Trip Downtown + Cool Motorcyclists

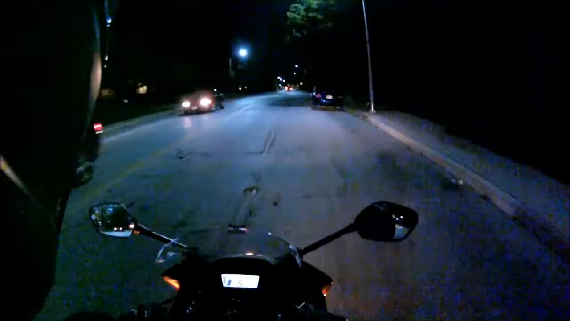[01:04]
Dirt bike's full wheels are still out. I think I'm going to take a trip going downtown, trying to figure out where exactly I'm gonna go downtown. I think I'm gonna take a trip to Canton, and it's not gonna be a lot at, well, I guess I can go past the part that was a lot of action at.
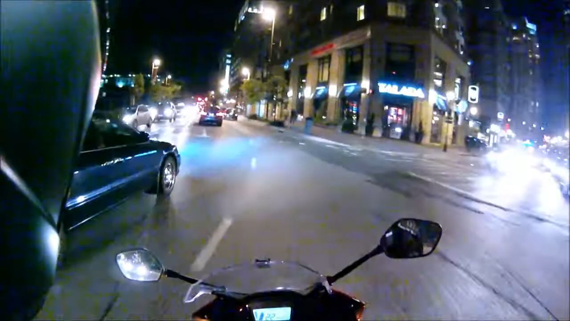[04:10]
Not focus. We got a Whole Foods down here doing it up. Ah, shoot. Wasn't paying attention, rode straight into those potholes. Come on.
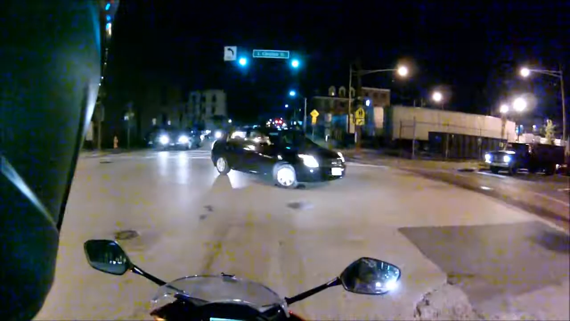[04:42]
A lot of people getting trikes now. Them things be loud. Loud. There's a little girl. All right, I'm about to come up to Fellows Point. Fellows Point, well, I might as well go down there. Let me take a make this right, go down Fellows Point real quick.
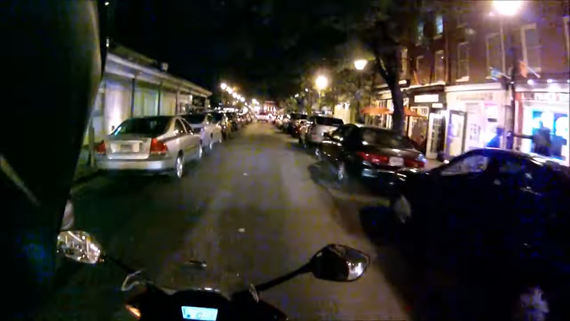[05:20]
Whole bunch of bars. It's all stacked up together. Bikers come down here.
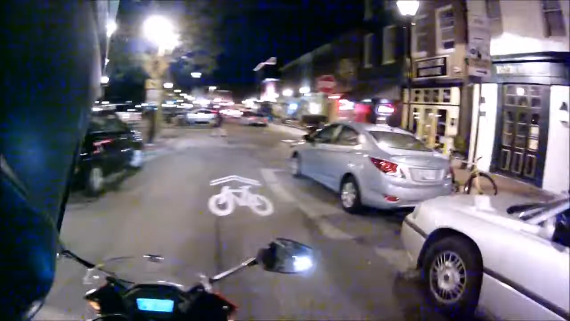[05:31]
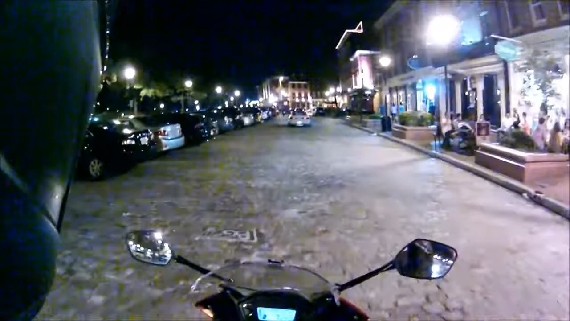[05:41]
And of course they have stones, which makes it really lame to ride on. It's kind of nice to look at, but like riding and walking on these stones, it's terrible. Terrible, absolutely terrible. There's more stuff down that way. I'm not gonna go down that way because I wanna just get out of here.
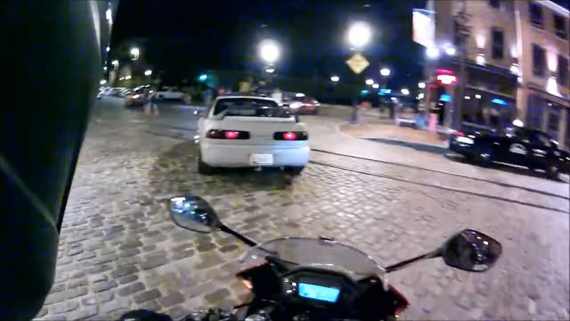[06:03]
More train tracks that they didn't wanna pick up.
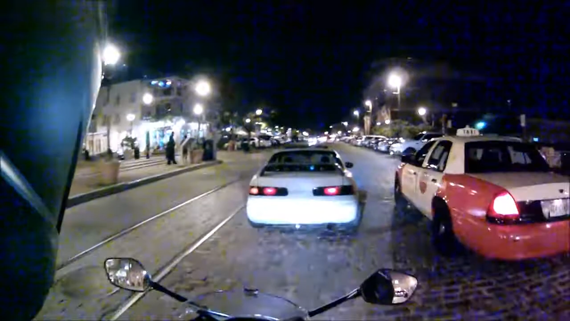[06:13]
More bars ahead of me. Matter of fact, I might as well go this way. More bars. They got that little precinct right here. Some people start wilding out. Police show up. I think this whole section is nothing but bars.
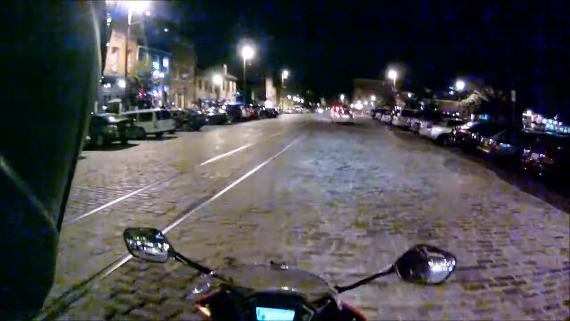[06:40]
It's not like any way to eat. They might have like a little bit of hamburgers and stuff, but it's mainly just bars. Nothing but bars. Wasn't hitting the gear hard enough.
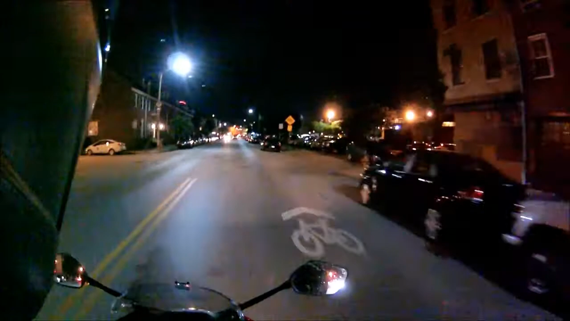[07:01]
Okay, so now we're getting closer and closer to the Canton area. Some more water over there.
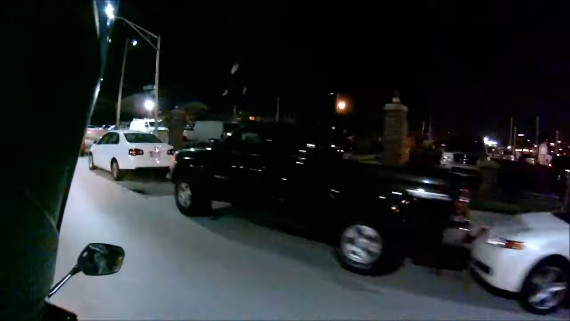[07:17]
The lights, if I'm not mistaken, those lights over there in the distance, white lights, if you can see those, that's where
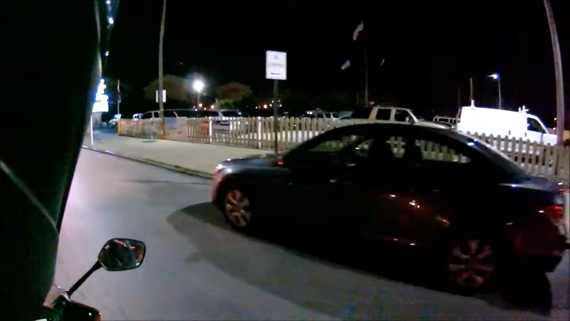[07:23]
the factory for Under Armour. I think it's right across the water.